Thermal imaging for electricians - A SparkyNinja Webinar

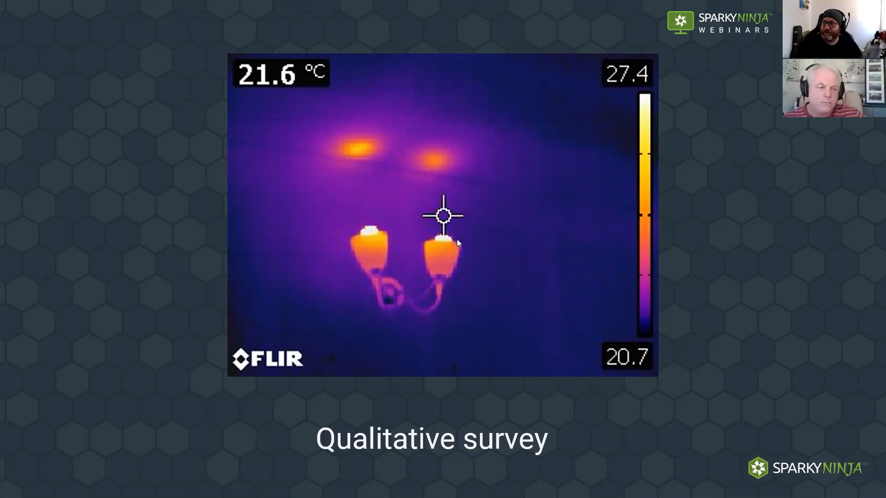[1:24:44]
On screen: spot 21.6°C
the software is really fun it's really really fun and you can decide if that's a problem or not and it's not really i should imagine yeah but that's the point of qualitative i mentioned the consumer unit earlier on here's a board here got a series of rcbos quite warm rcbos with the coils inside so what's happening is they are emitting infrared radiation outward and that temperature is then making contact with the plastic and that's conducting that energy to the point where that's reaching a temperature and that is now being emitted and that's what i'm measuring there so it's a bit warmer inside than here so if i if i take an image here of the board i go oh it's only 25 degrees it's warmer
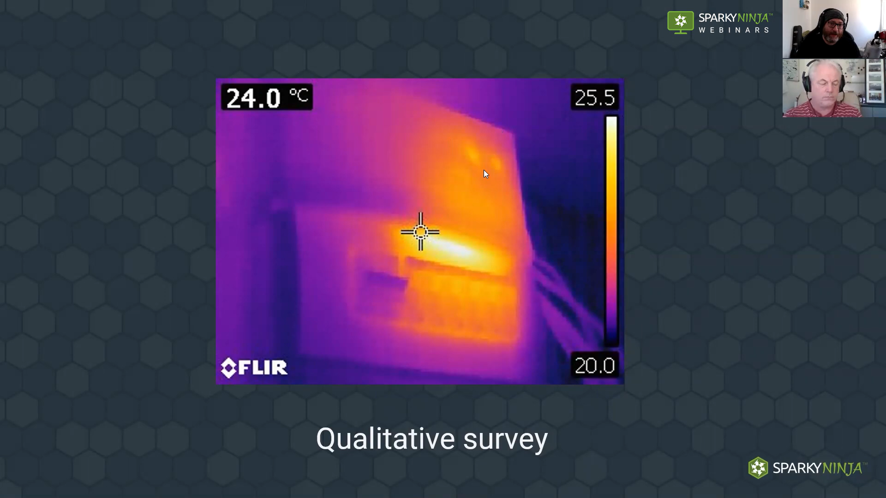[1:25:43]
On screen: spot 24.0°C
in the past couple of editions of bs7671 that we've had to upgrade our boards to metal and the neutral bars was one of the king culprits and we can see here how that neutral bar does create some level of temperature under load so going from qualitative to quantitative so this is where i i'm going back to this wonderful i can look at these images all day with this camera but this is where we want to collect information so what we've got in this image is we've got a let's call it a three phase thing you've got three phases there and you can see we've got here one conductor we've got another
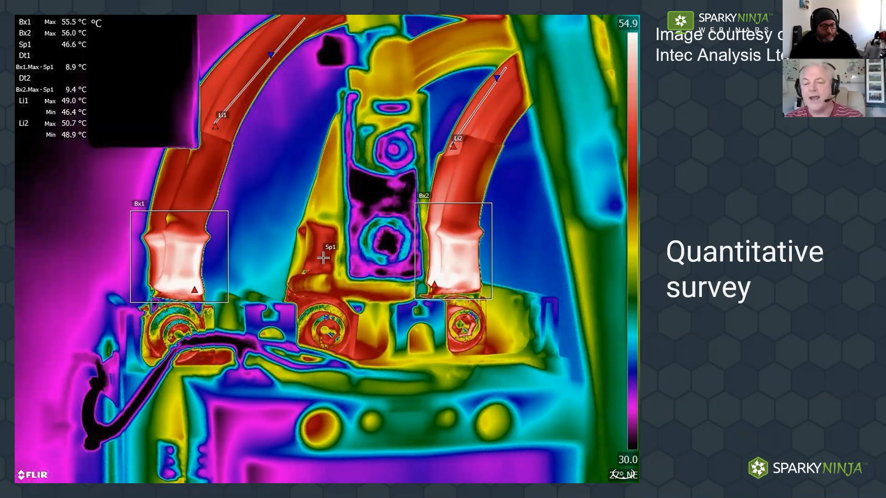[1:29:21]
you know put all the all the skills together this is the skill of using the thermography understanding the actual equipment understanding the unit you're using and understanding how electrical kit acts and works at the same time this is the e60 this is the one that i studied with and you can see it's seven 76 800 measurement pixels so that's a lot more than the basic few thousand you get from this not as much as that wonderful high-end camera but it's adequate so i've got here three conductors and i've got here some spots on them so this one's under more load here spot one to spot two 33
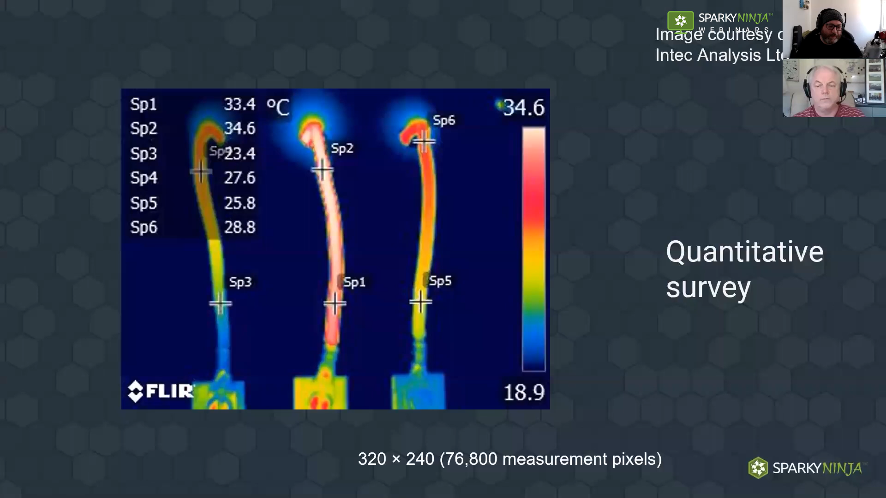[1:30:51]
so um yeah quantitative analysis qualitative analysis um there's a huge huge wealth of information in thermal imaging it's a really interesting field now in the electrical industry we've got a little bit of a mention of that we've got guidance notes three guidance notes three recognizes thermal imaging it says it can be valuable to assist electrical
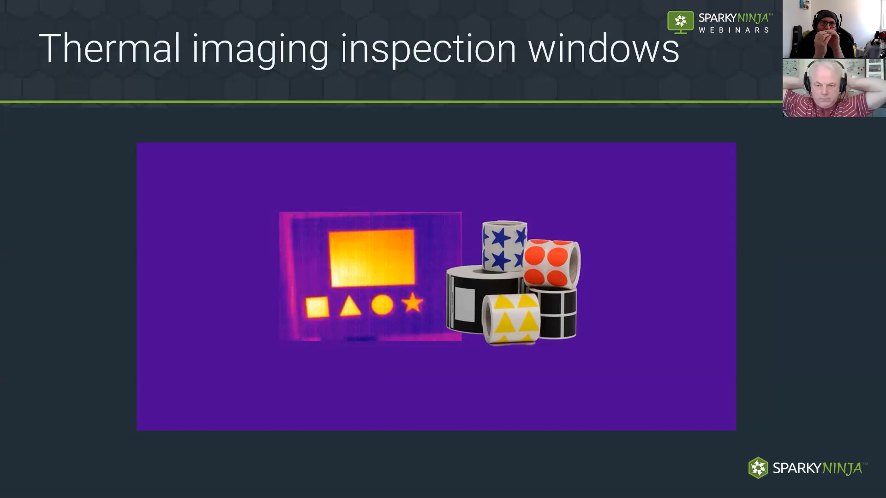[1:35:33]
i wasn't sure which one was which for a very narrow viewport if i was told on the paperwork that the square was a neutral the triangles l1 the circles l2 respectively i can now immediately pick up pick them up through the viewing and the imager so these have been created with that in mind all on a attempt to try to minimize the need to remove panels under load going